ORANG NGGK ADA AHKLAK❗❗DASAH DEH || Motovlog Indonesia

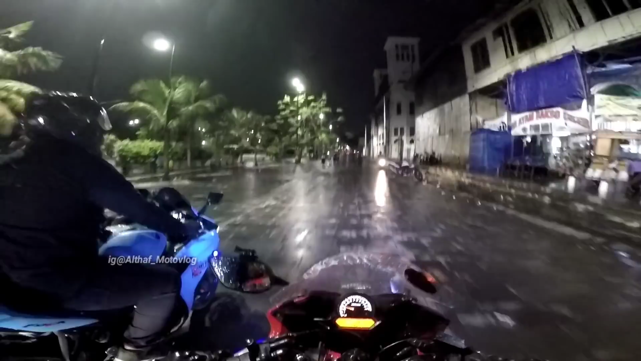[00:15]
hujan cuy tadi kita kehujanan ya aduh ini jobnya bocor lagi jobnya basah cuy sumpah kepoh-kepoh
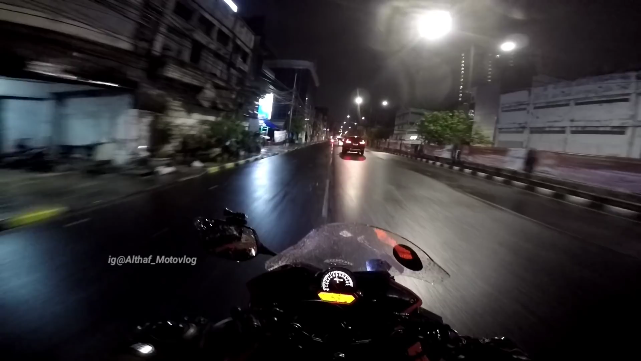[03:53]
jangan-jangan nanti dia ngebut lagi labas lagi kita mau ke pembensin dulu ya ini kalau kenceng-kenceng bahaya nih kalau kondisi kayak gini oh di depan depan sebelah kiri ada ya awas kamera
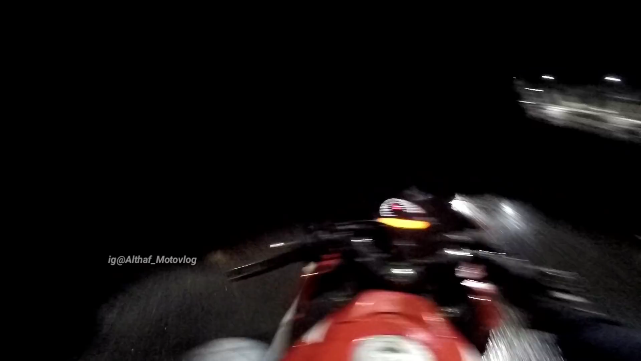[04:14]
wajah parah oke ya ini kita rame banget ya ada banyak banget ya anak-anak ya tadi
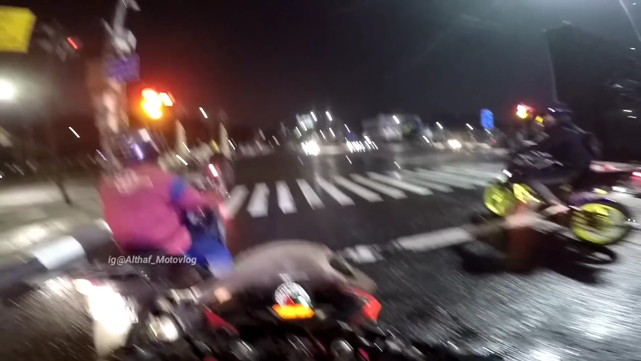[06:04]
wah ini mohon maaf sekali kalau antar biunya itu agak buruk gitu ya soalnya ini kondisinya hujan dan pasti itu kameranya itu agak redup gitu ya soalnya ngembun-ngembun gitu cuy kita sudah sampai di munas ya
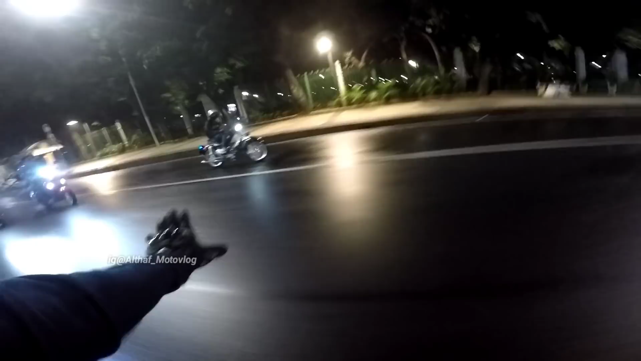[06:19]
sampai enggak kira-kira nyampe enggak kalau enggak nyampe kan disitu ada pembensin sebelah sana takutnya enggak nyampe berarti kita putar balik sebelah sana ada pembensin ya putar balik dulu ya bapak bapak kasih tahu
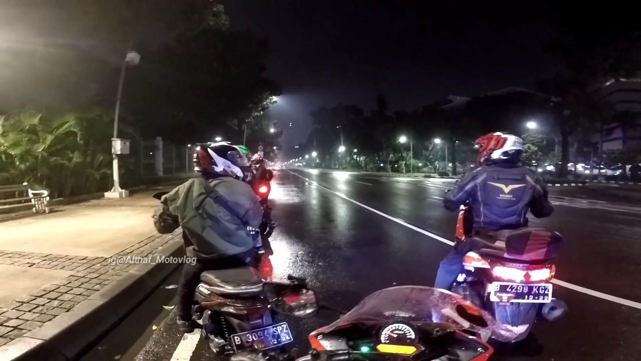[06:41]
putar balik beli bensin main mundur aja
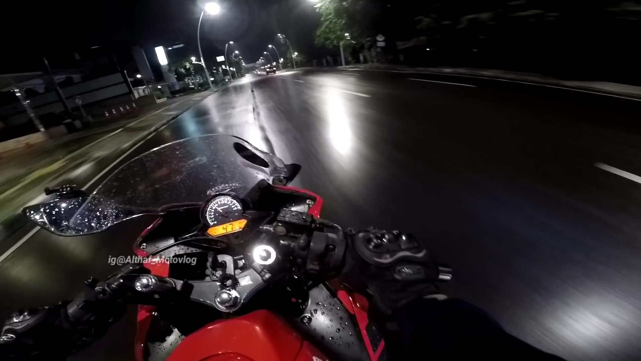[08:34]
supian gue cuy mengenaskan banyak oh shit man oh shit berlatih wah gundukannya tinggi banget cuy wah caranya sempit banget jangan kalau di sini ya
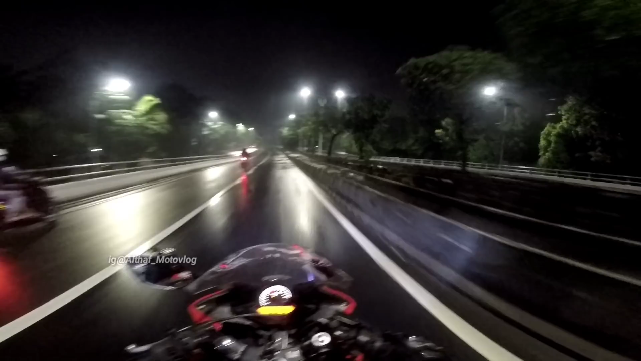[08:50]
tuh sadis ngeri cuy kena silah walah ditutup cuy jalannya teman-teman permisi